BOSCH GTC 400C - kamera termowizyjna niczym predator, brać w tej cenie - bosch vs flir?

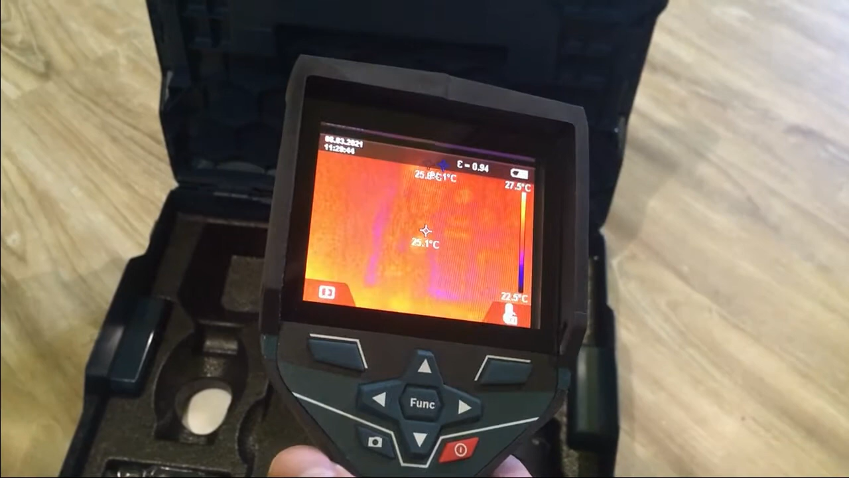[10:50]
On screen: spot 25.1°C, scale top 27.5°C
zlokalizować ten problem gdyż wskazała grzejący się element na tej płytce
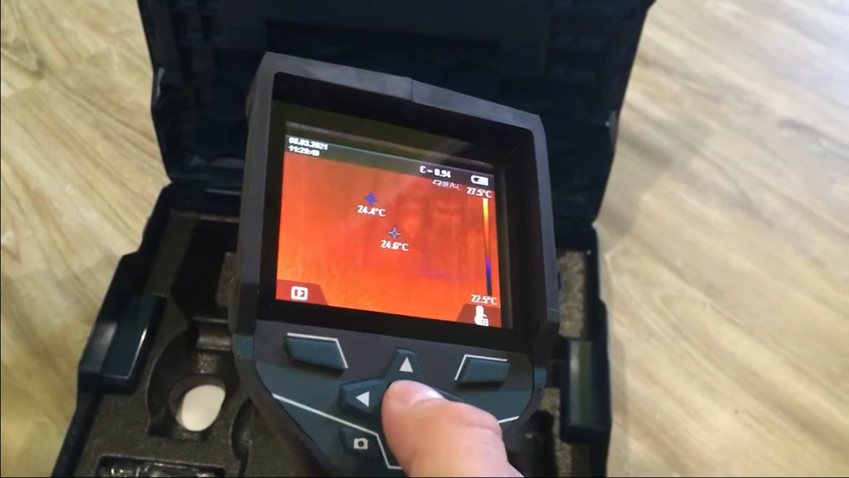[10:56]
fajny feature jeśli chodzi o opcje przede wszystkim kamerka może być po polsku można ustawić
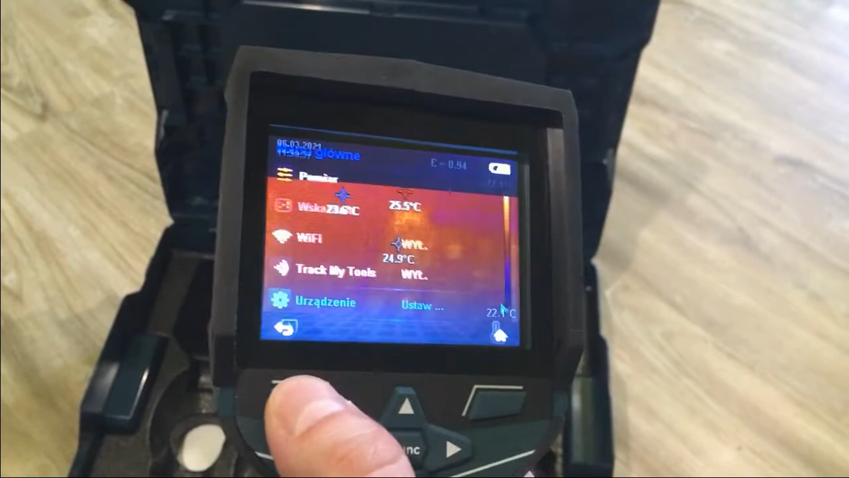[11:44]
typowe pierdoły jakie wynikające wynikały z urządzenia które w zasadzie jest małym komputerkiem z dwoma czujnikami tak więc wszystkie potrzebne funkcje jakie to są ta kamera ma rozdziela część czujnika przede wszystkim 160x120 pikseli czyli tak w tym droższym flirze
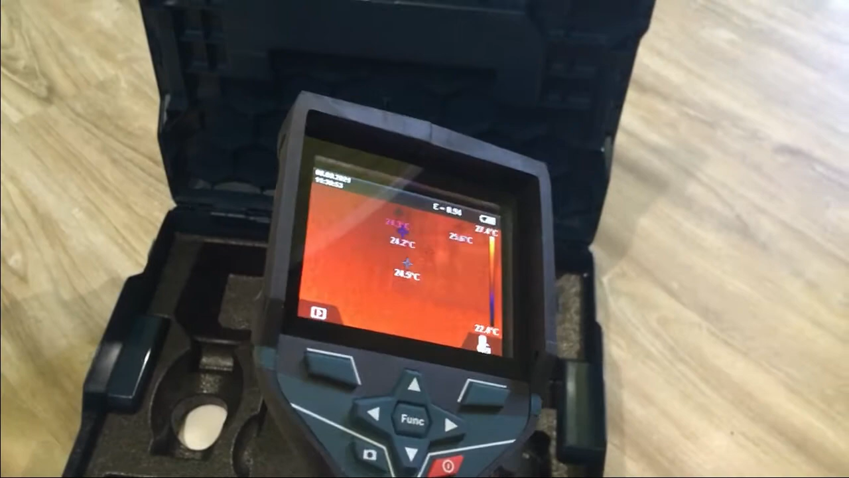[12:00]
tak więc apeluję do Januszy którzy kupują kamerki szukają że no fliry zajebiste ale tak naprawdę
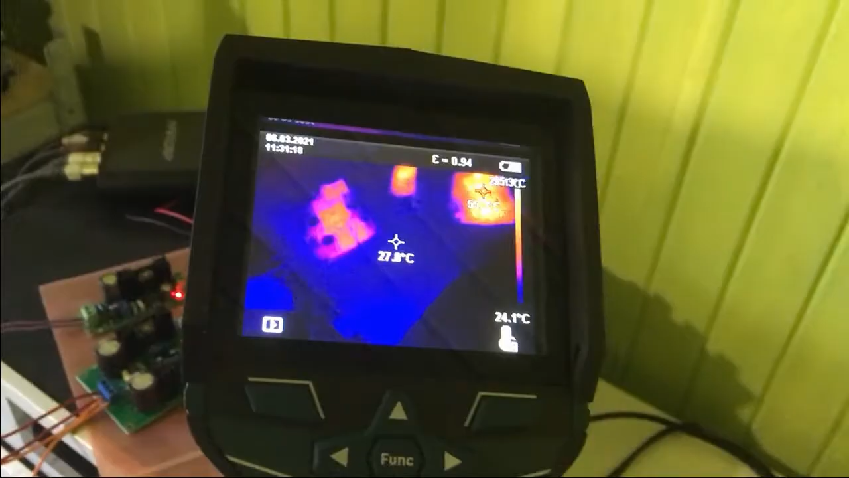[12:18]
On screen: spot 27.8°C, scale bottom 24.1°C
no tutaj przykładowa elektronika mam tutaj jak widzicie
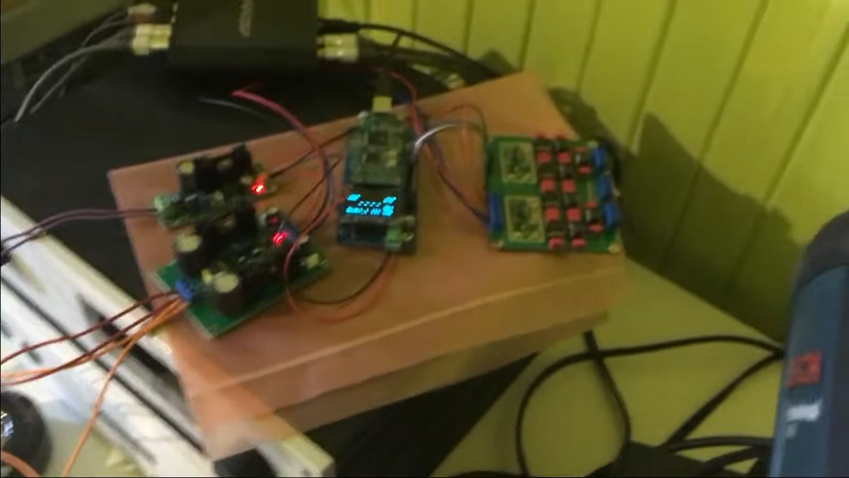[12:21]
zarządcą elektronikę
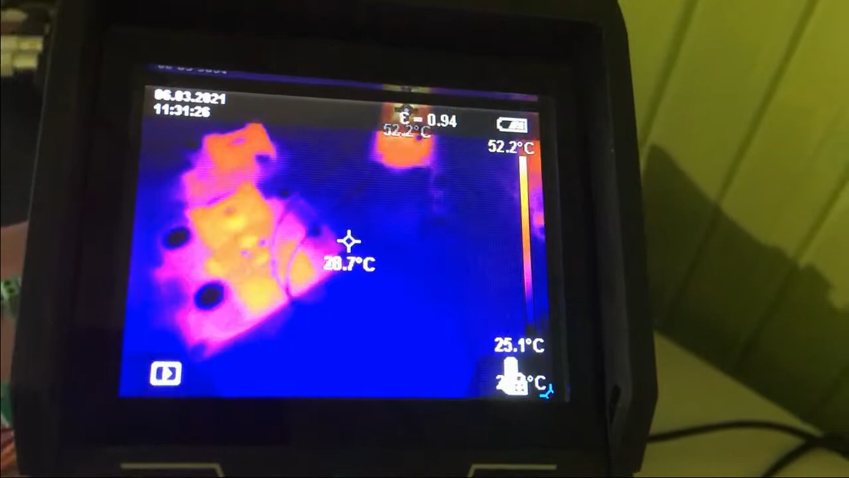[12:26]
On screen: scale top 52.2°C, scale bottom 25.1°C
no i można sobie na automacie pooglądać jak się grzeją na przykład tutaj
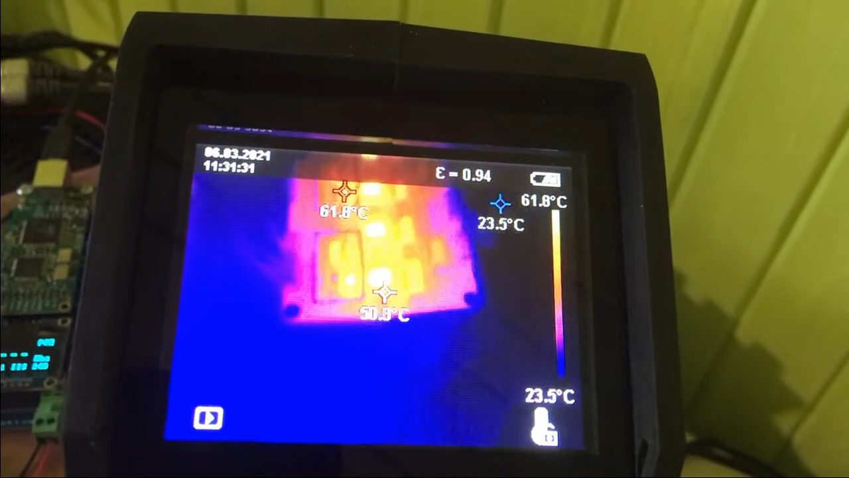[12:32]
On screen: max 61.8°C, scale top 61.8°C, scale bottom 23.5°C
op-ampy na tej na tej płytce możemy zmienić widok o widzicie
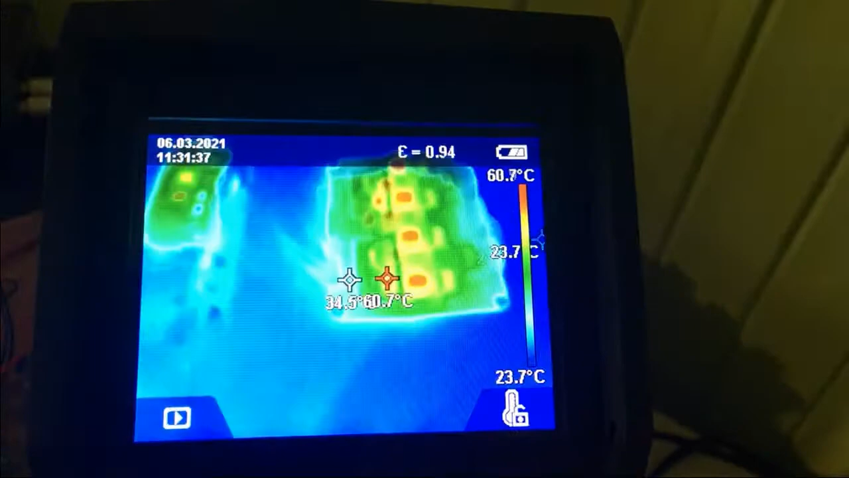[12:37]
On screen: max 60.7°C, scale top 60.7°C, scale bottom 23.7°C
no pampy cieplutkie jak i sama sama kostka przetwornika patrzcie 60 stopni
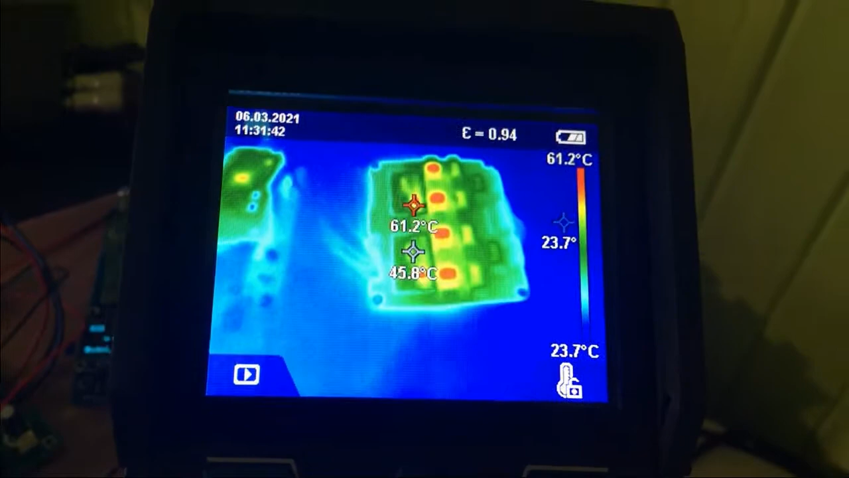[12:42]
On screen: max 61.2°C, scale top 61.2°C, scale bottom 23.7°C
a ma nero interfejs wyjściowy USB
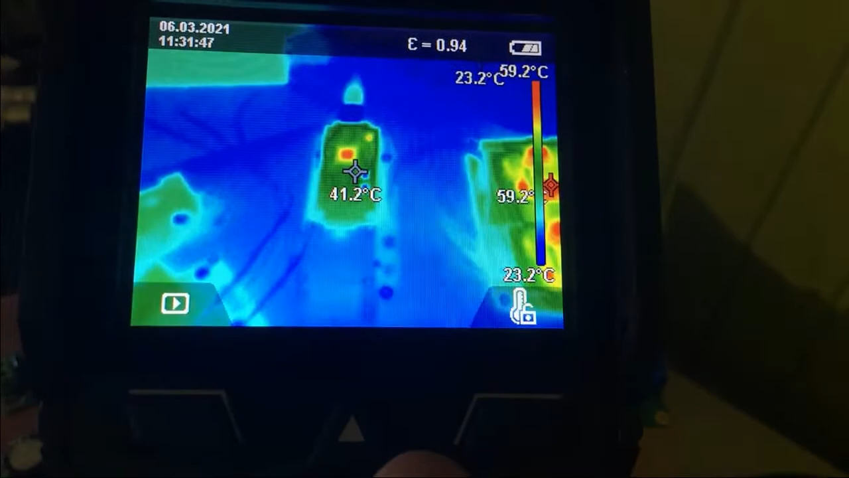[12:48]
On screen: spot 41.2°C, scale top 59.2°C, scale bottom 23.2°C
zasilacze tutaj jako że jest automat to
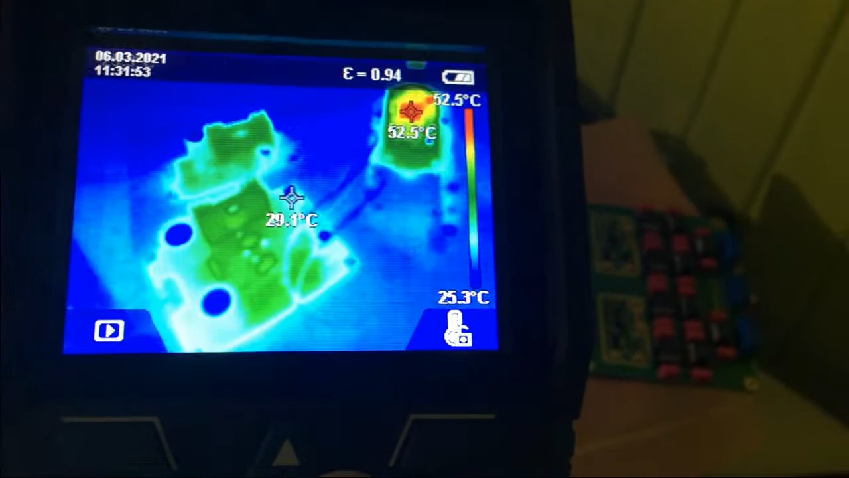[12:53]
On screen: spot 29.1°C, max 52.5°C, scale top 52.5°C, scale bottom 25.3°C
najwyższy punkt temperaturowy obniża nam skalę barw niższych przedmiotów z niższą temperaturą tak więc trzeba było przełączyć na manual żeby to
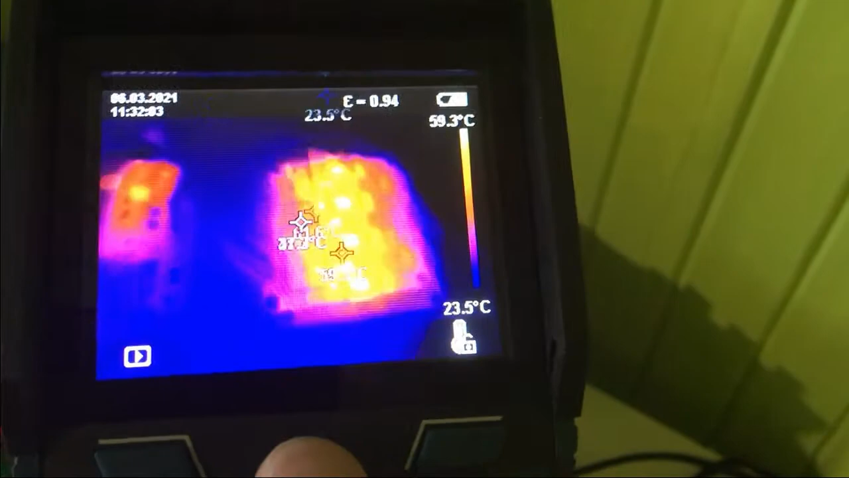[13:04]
On screen: scale top 59.3°C, scale bottom 23.5°C
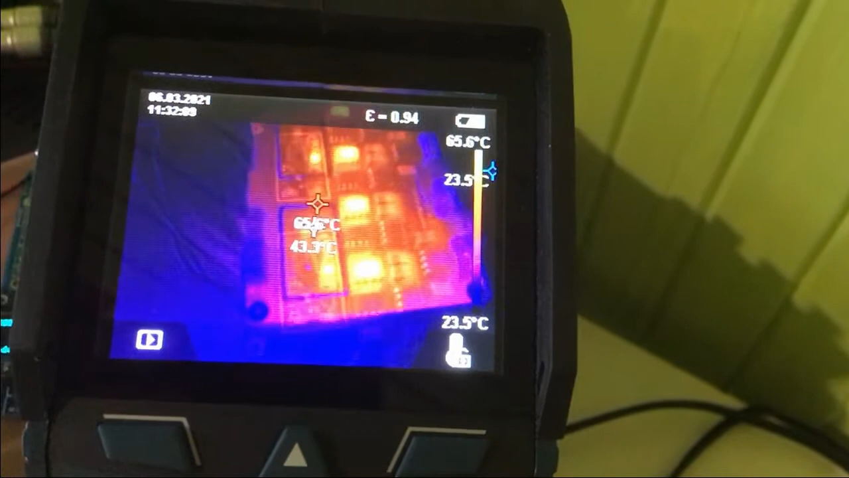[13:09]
On screen: scale top 65.6°C, scale bottom 23.5°C
lepiej wyglądało teraz jest nakładany obraz czujnika podczerwienie jak i z realnej kamery no jest to trochę crazy no bo to się rusza ale jest to do
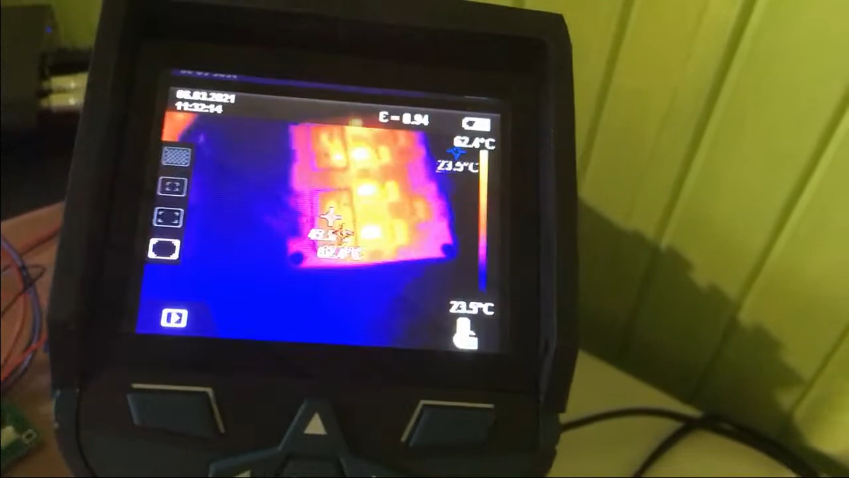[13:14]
do ogarnięcia no fajna